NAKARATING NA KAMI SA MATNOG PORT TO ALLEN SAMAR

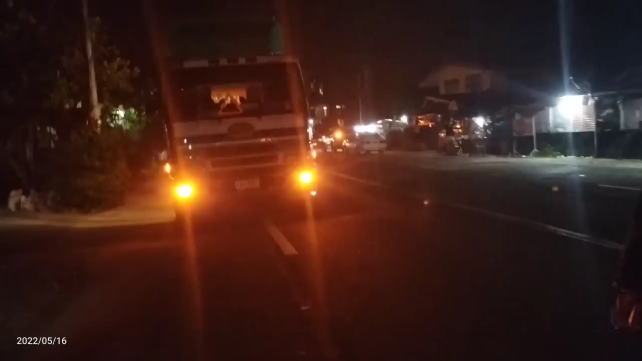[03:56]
Ayan, daming daming truck po dito. Sasakay po sa Ruro, yan po.
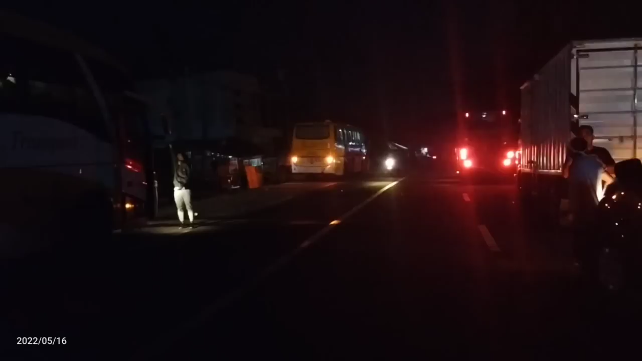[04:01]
Bus. Bus. Ayan, truck. May tricycle pa, oh. Sasakay din yan.